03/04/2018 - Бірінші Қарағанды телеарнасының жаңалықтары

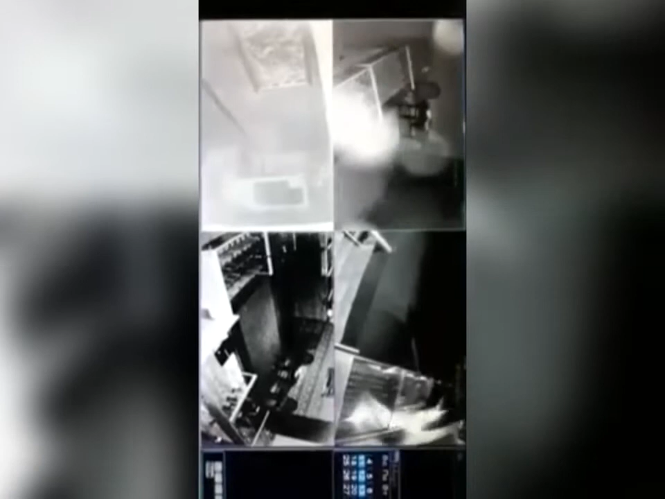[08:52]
Бейнебақылау камерасына жазылған мына видеодан қылмыскерлердің нақты әрі шапшан жұмыс жасап жатқандары анық байқалады. Олар жедел әрекет ету тобы дабыл басылған сәттен 4 минут ішінде жететінін білген. Сондай-ақ тонаушылар қылмысты бүге-шүгесіне дейін жоспарлаған анық. Себебі бетперде мен қолғап киген ұрылар бастарына шахтерлердің шырақтарын тағып алған. Зергерлік бұйымдар үшін 3 дорба алып келген. Дүкен иесі қылмыскерлерге қатысты құнды ақпарат үшін ірі көлемде қаржылай сыйақы беруге де дайын екендіктерін айтады. Сол себепті де сіздерде қандай да бір дерек болса, ішкі істер департаменті хабарласуларын сұраймыз.